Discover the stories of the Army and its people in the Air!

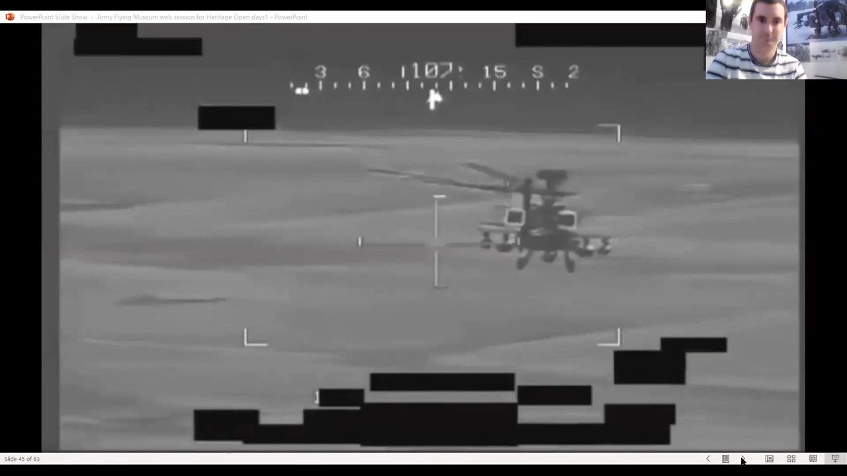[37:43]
So we'll go out with Chinooks to carry out infill of troops into areas and exfil of troops,
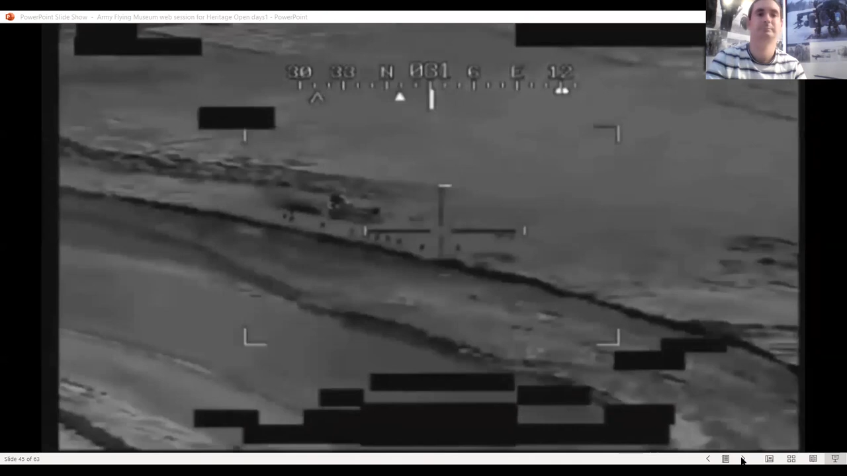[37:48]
and then we'll carry out the overwatch of the troops while they're on the ground as well during their operations. So duty crew is a period where we work directly with our REMI engineers.